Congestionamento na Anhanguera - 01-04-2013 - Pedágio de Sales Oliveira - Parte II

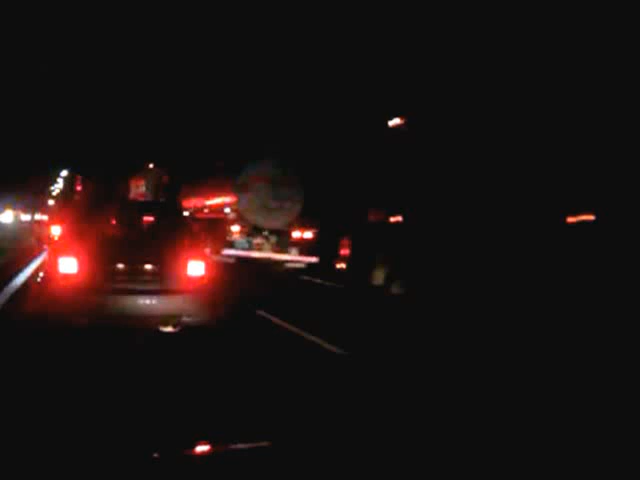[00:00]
Continuação do congestionamento perto do pedágio de Jardinópolis. Ninguém acredita. Parece a descida de Santos. Tudo congestionado. Musiquinha continua.